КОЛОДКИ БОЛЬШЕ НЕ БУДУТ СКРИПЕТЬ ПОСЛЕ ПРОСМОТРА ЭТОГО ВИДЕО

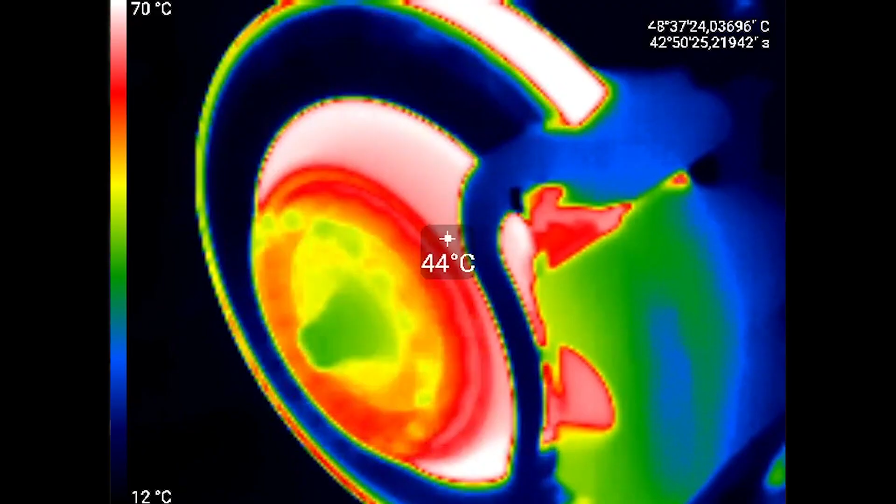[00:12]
On screen: spot 44°C, scale top 70°C, scale bottom 12°C
как он отводит тепло, из-за чего от перегрева может быть скрип колодки.
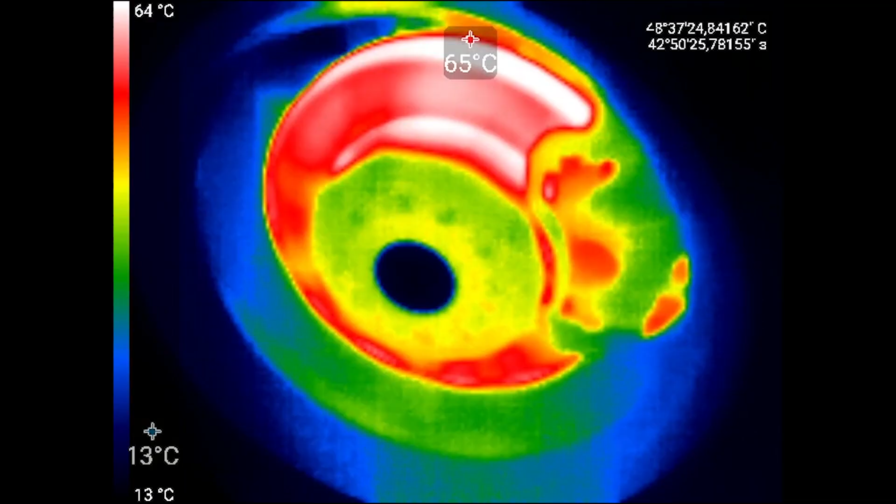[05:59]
On screen: scale top 64°C, scale bottom 13°C
Обычно температура диска после движения по городу около 100 градусов.
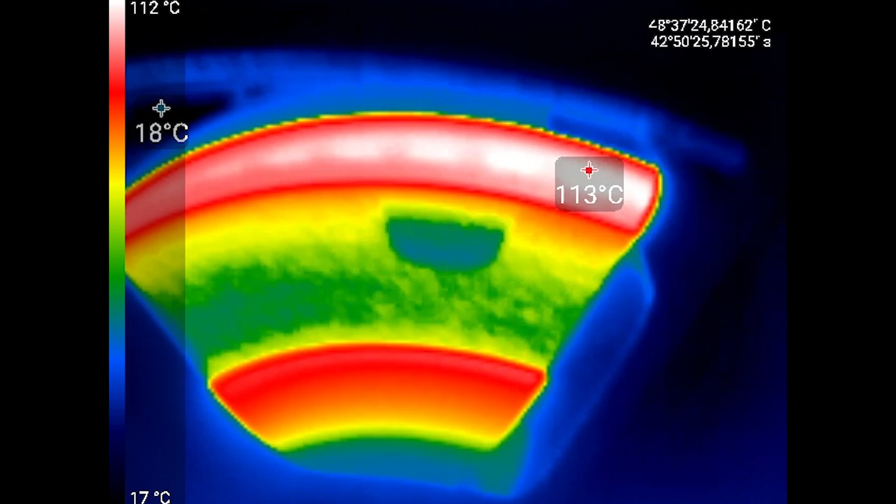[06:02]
On screen: scale top 112°C, scale bottom 17°C
При умеренном движении. Но мне нужно было нагреть его больше, чем обычно.
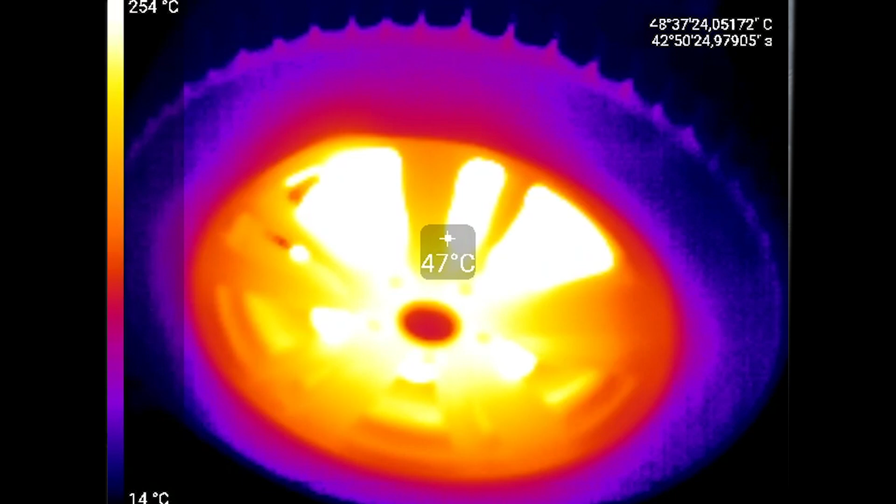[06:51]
On screen: spot 47°C, scale top 254°C, scale bottom 14°C
И после того, как я замерил температуру, я увидел, что там у нас 300 градусов. 300 градусов именно на верхушке ротора.
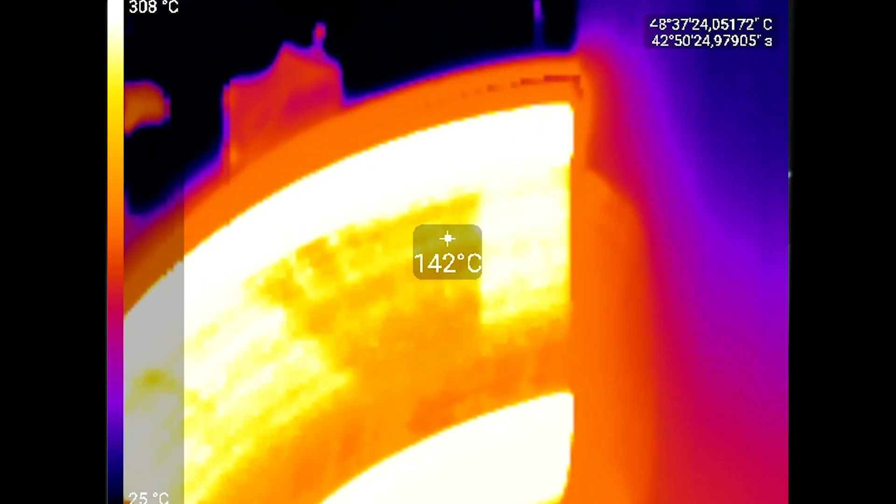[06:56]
On screen: spot 142°C, scale top 308°C, scale bottom 25°C
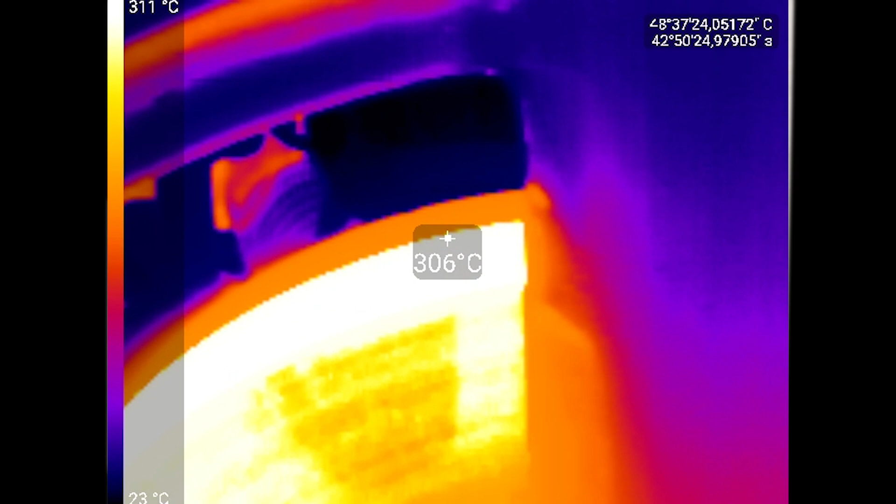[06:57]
On screen: spot 306°C, scale top 311°C, scale bottom 23°C
Колодка при этом нагревается до 150 градусов.
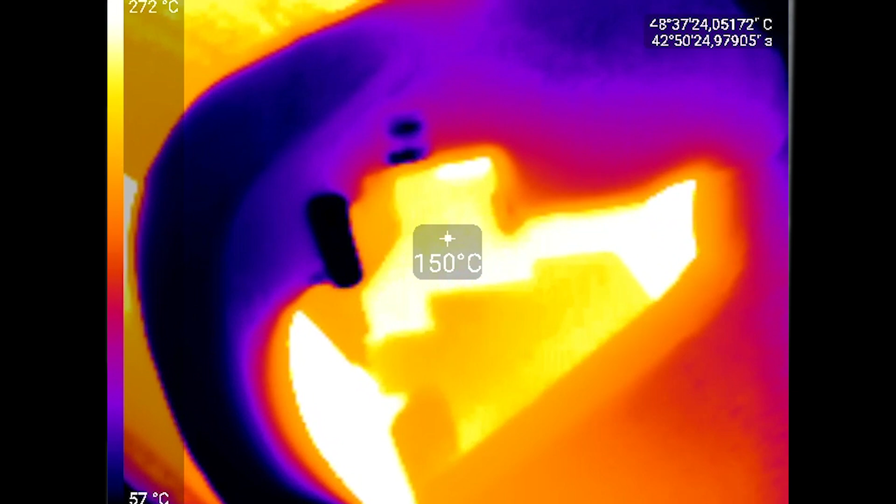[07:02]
On screen: spot 150°C, scale top 272°C, scale bottom 57°C
Но суппорт относительно холодный. 50 градусов.
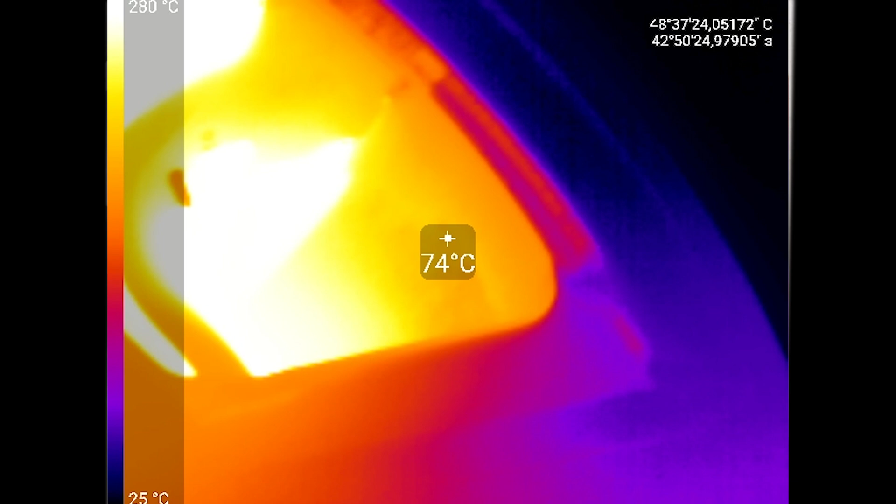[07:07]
On screen: spot 74°C, scale top 280°C, scale bottom 25°C
Я, честно сказать, думал, что суппорт будет гораздо горячее. Примечательно, что тормозной шланг был холодный.
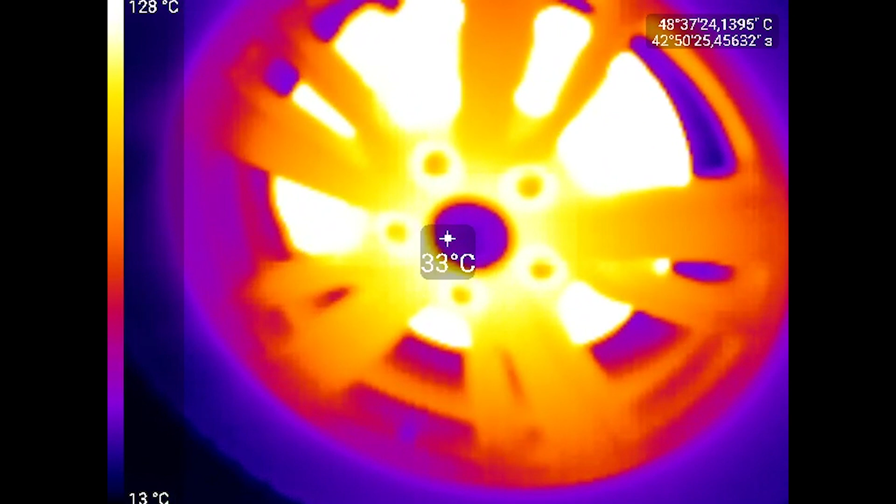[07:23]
On screen: spot 33°C, scale top 128°C, scale bottom 13°C
Но очень интересно и примечательно видеть, как нагревается колесный диск.
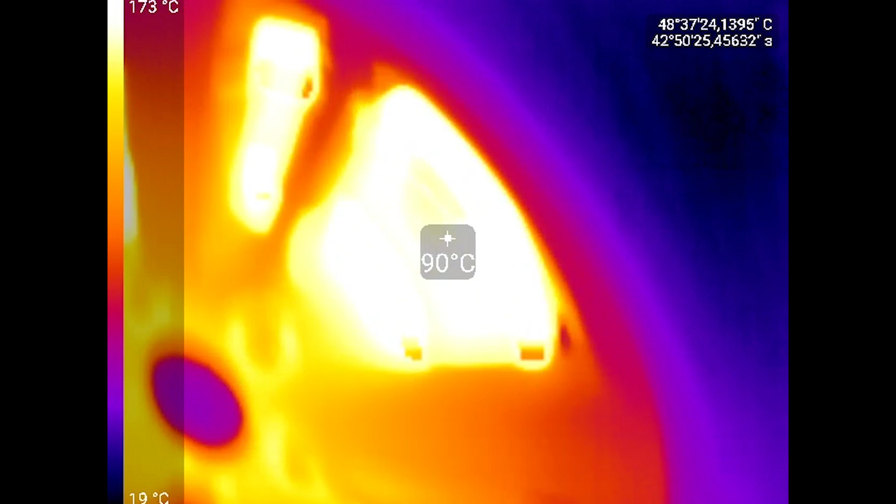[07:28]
On screen: spot 90°C, scale top 173°C, scale bottom 19°C
То есть колесный диск является теплоотводом. Отсюда выводом можно сделать, что если вы несколько раз перегрели ваши колодки или диски,
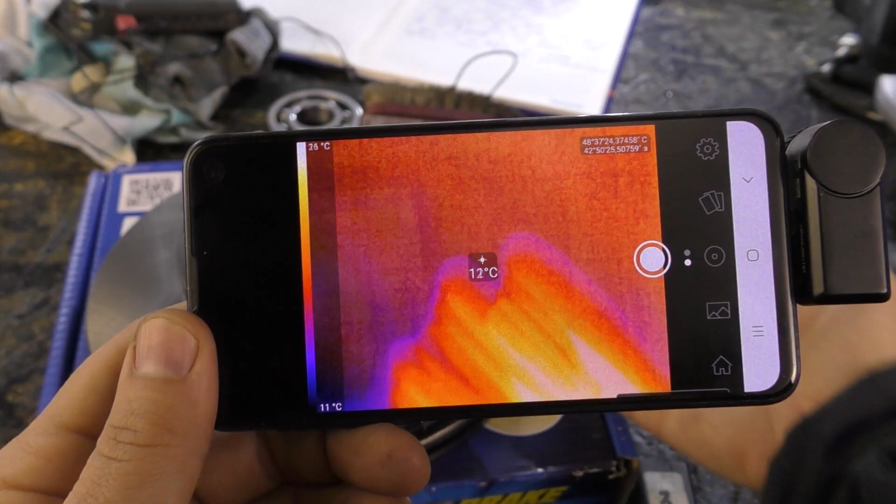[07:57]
On screen: spot 12°C, scale bottom 11°C
Теперь видно, что суппорт не так сильно нагревается. Благодаря ему я хочу провести еще кучу экспериментов.
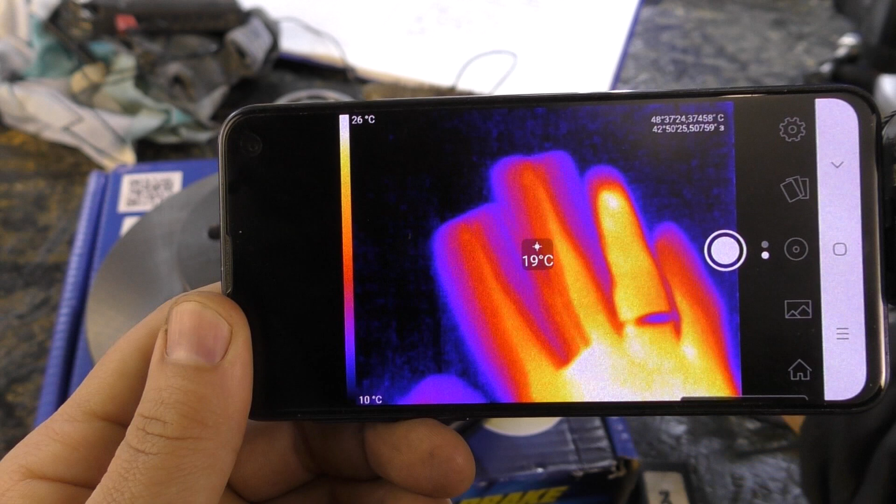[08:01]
On screen: spot 19°C, scale top 26°C, scale bottom 10°C
Вот давайте предлагайте, какие еще можно произвести.
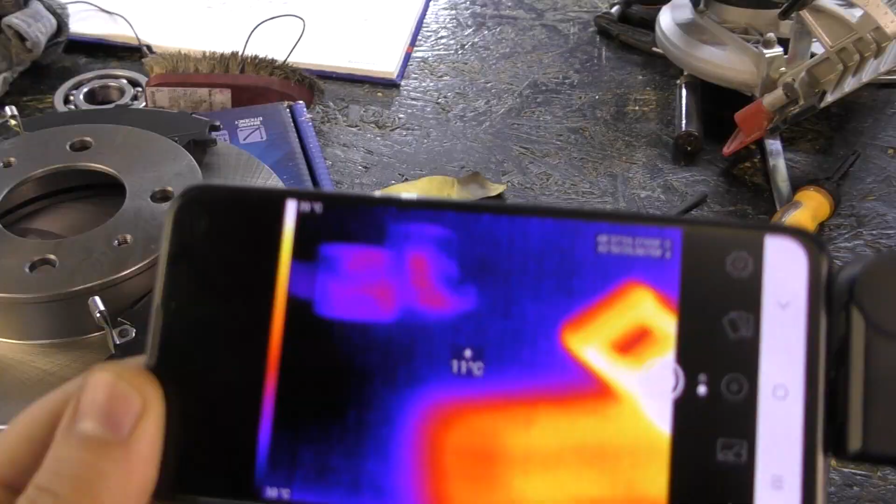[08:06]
On screen: spot 11°C
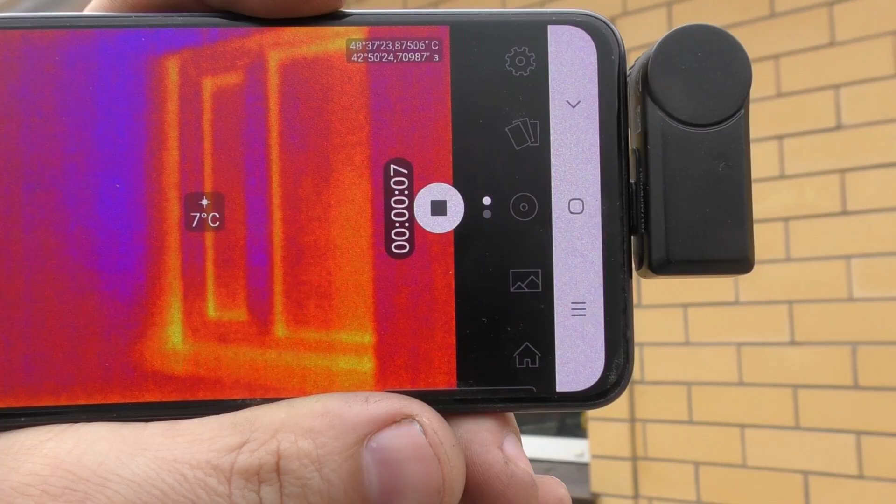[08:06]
On screen: spot 7°C
Я уже посмотрел дом на наличие теплопотерь.
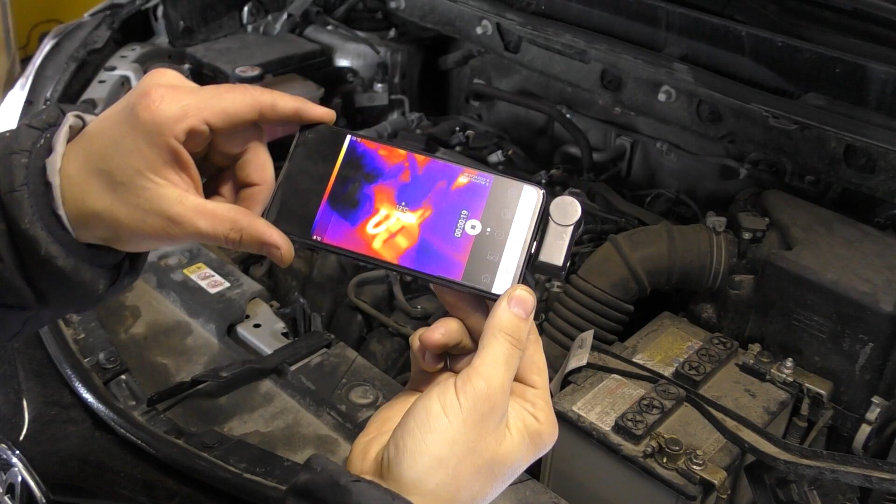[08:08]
Посмотрел даже, как прогревается мой двигатель от начала и до конца.
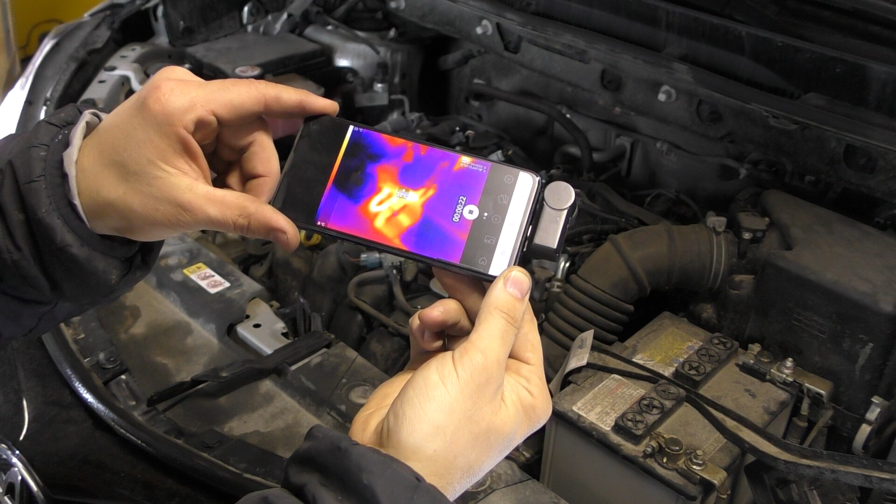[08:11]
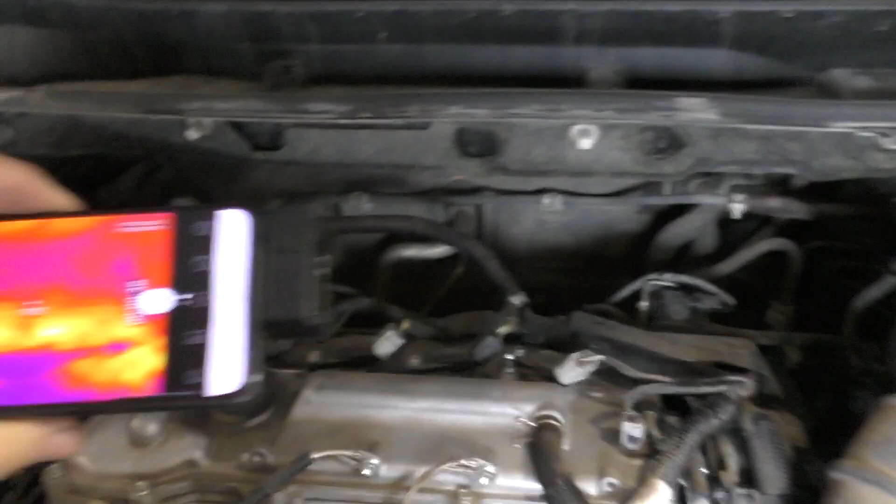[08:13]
Тут, наверное, можно снять отдельный выпуск.
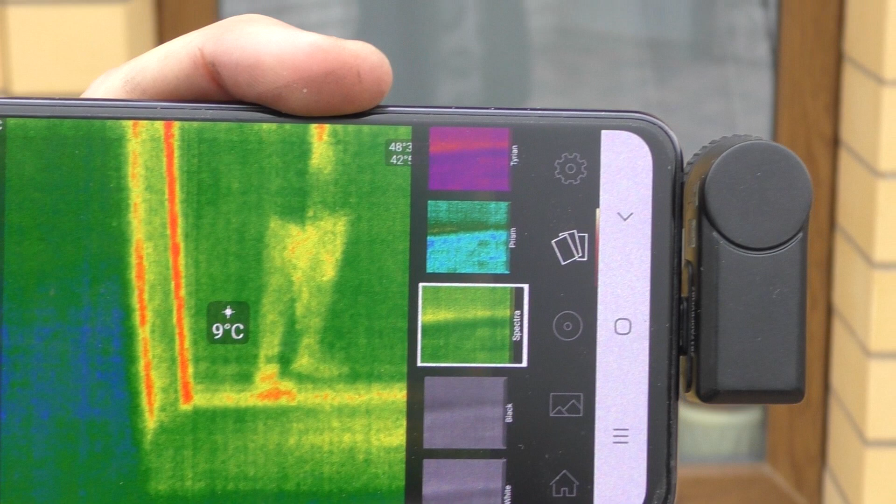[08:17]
On screen: spot 9°C
Также можно обнаружить утечку холода или тепла.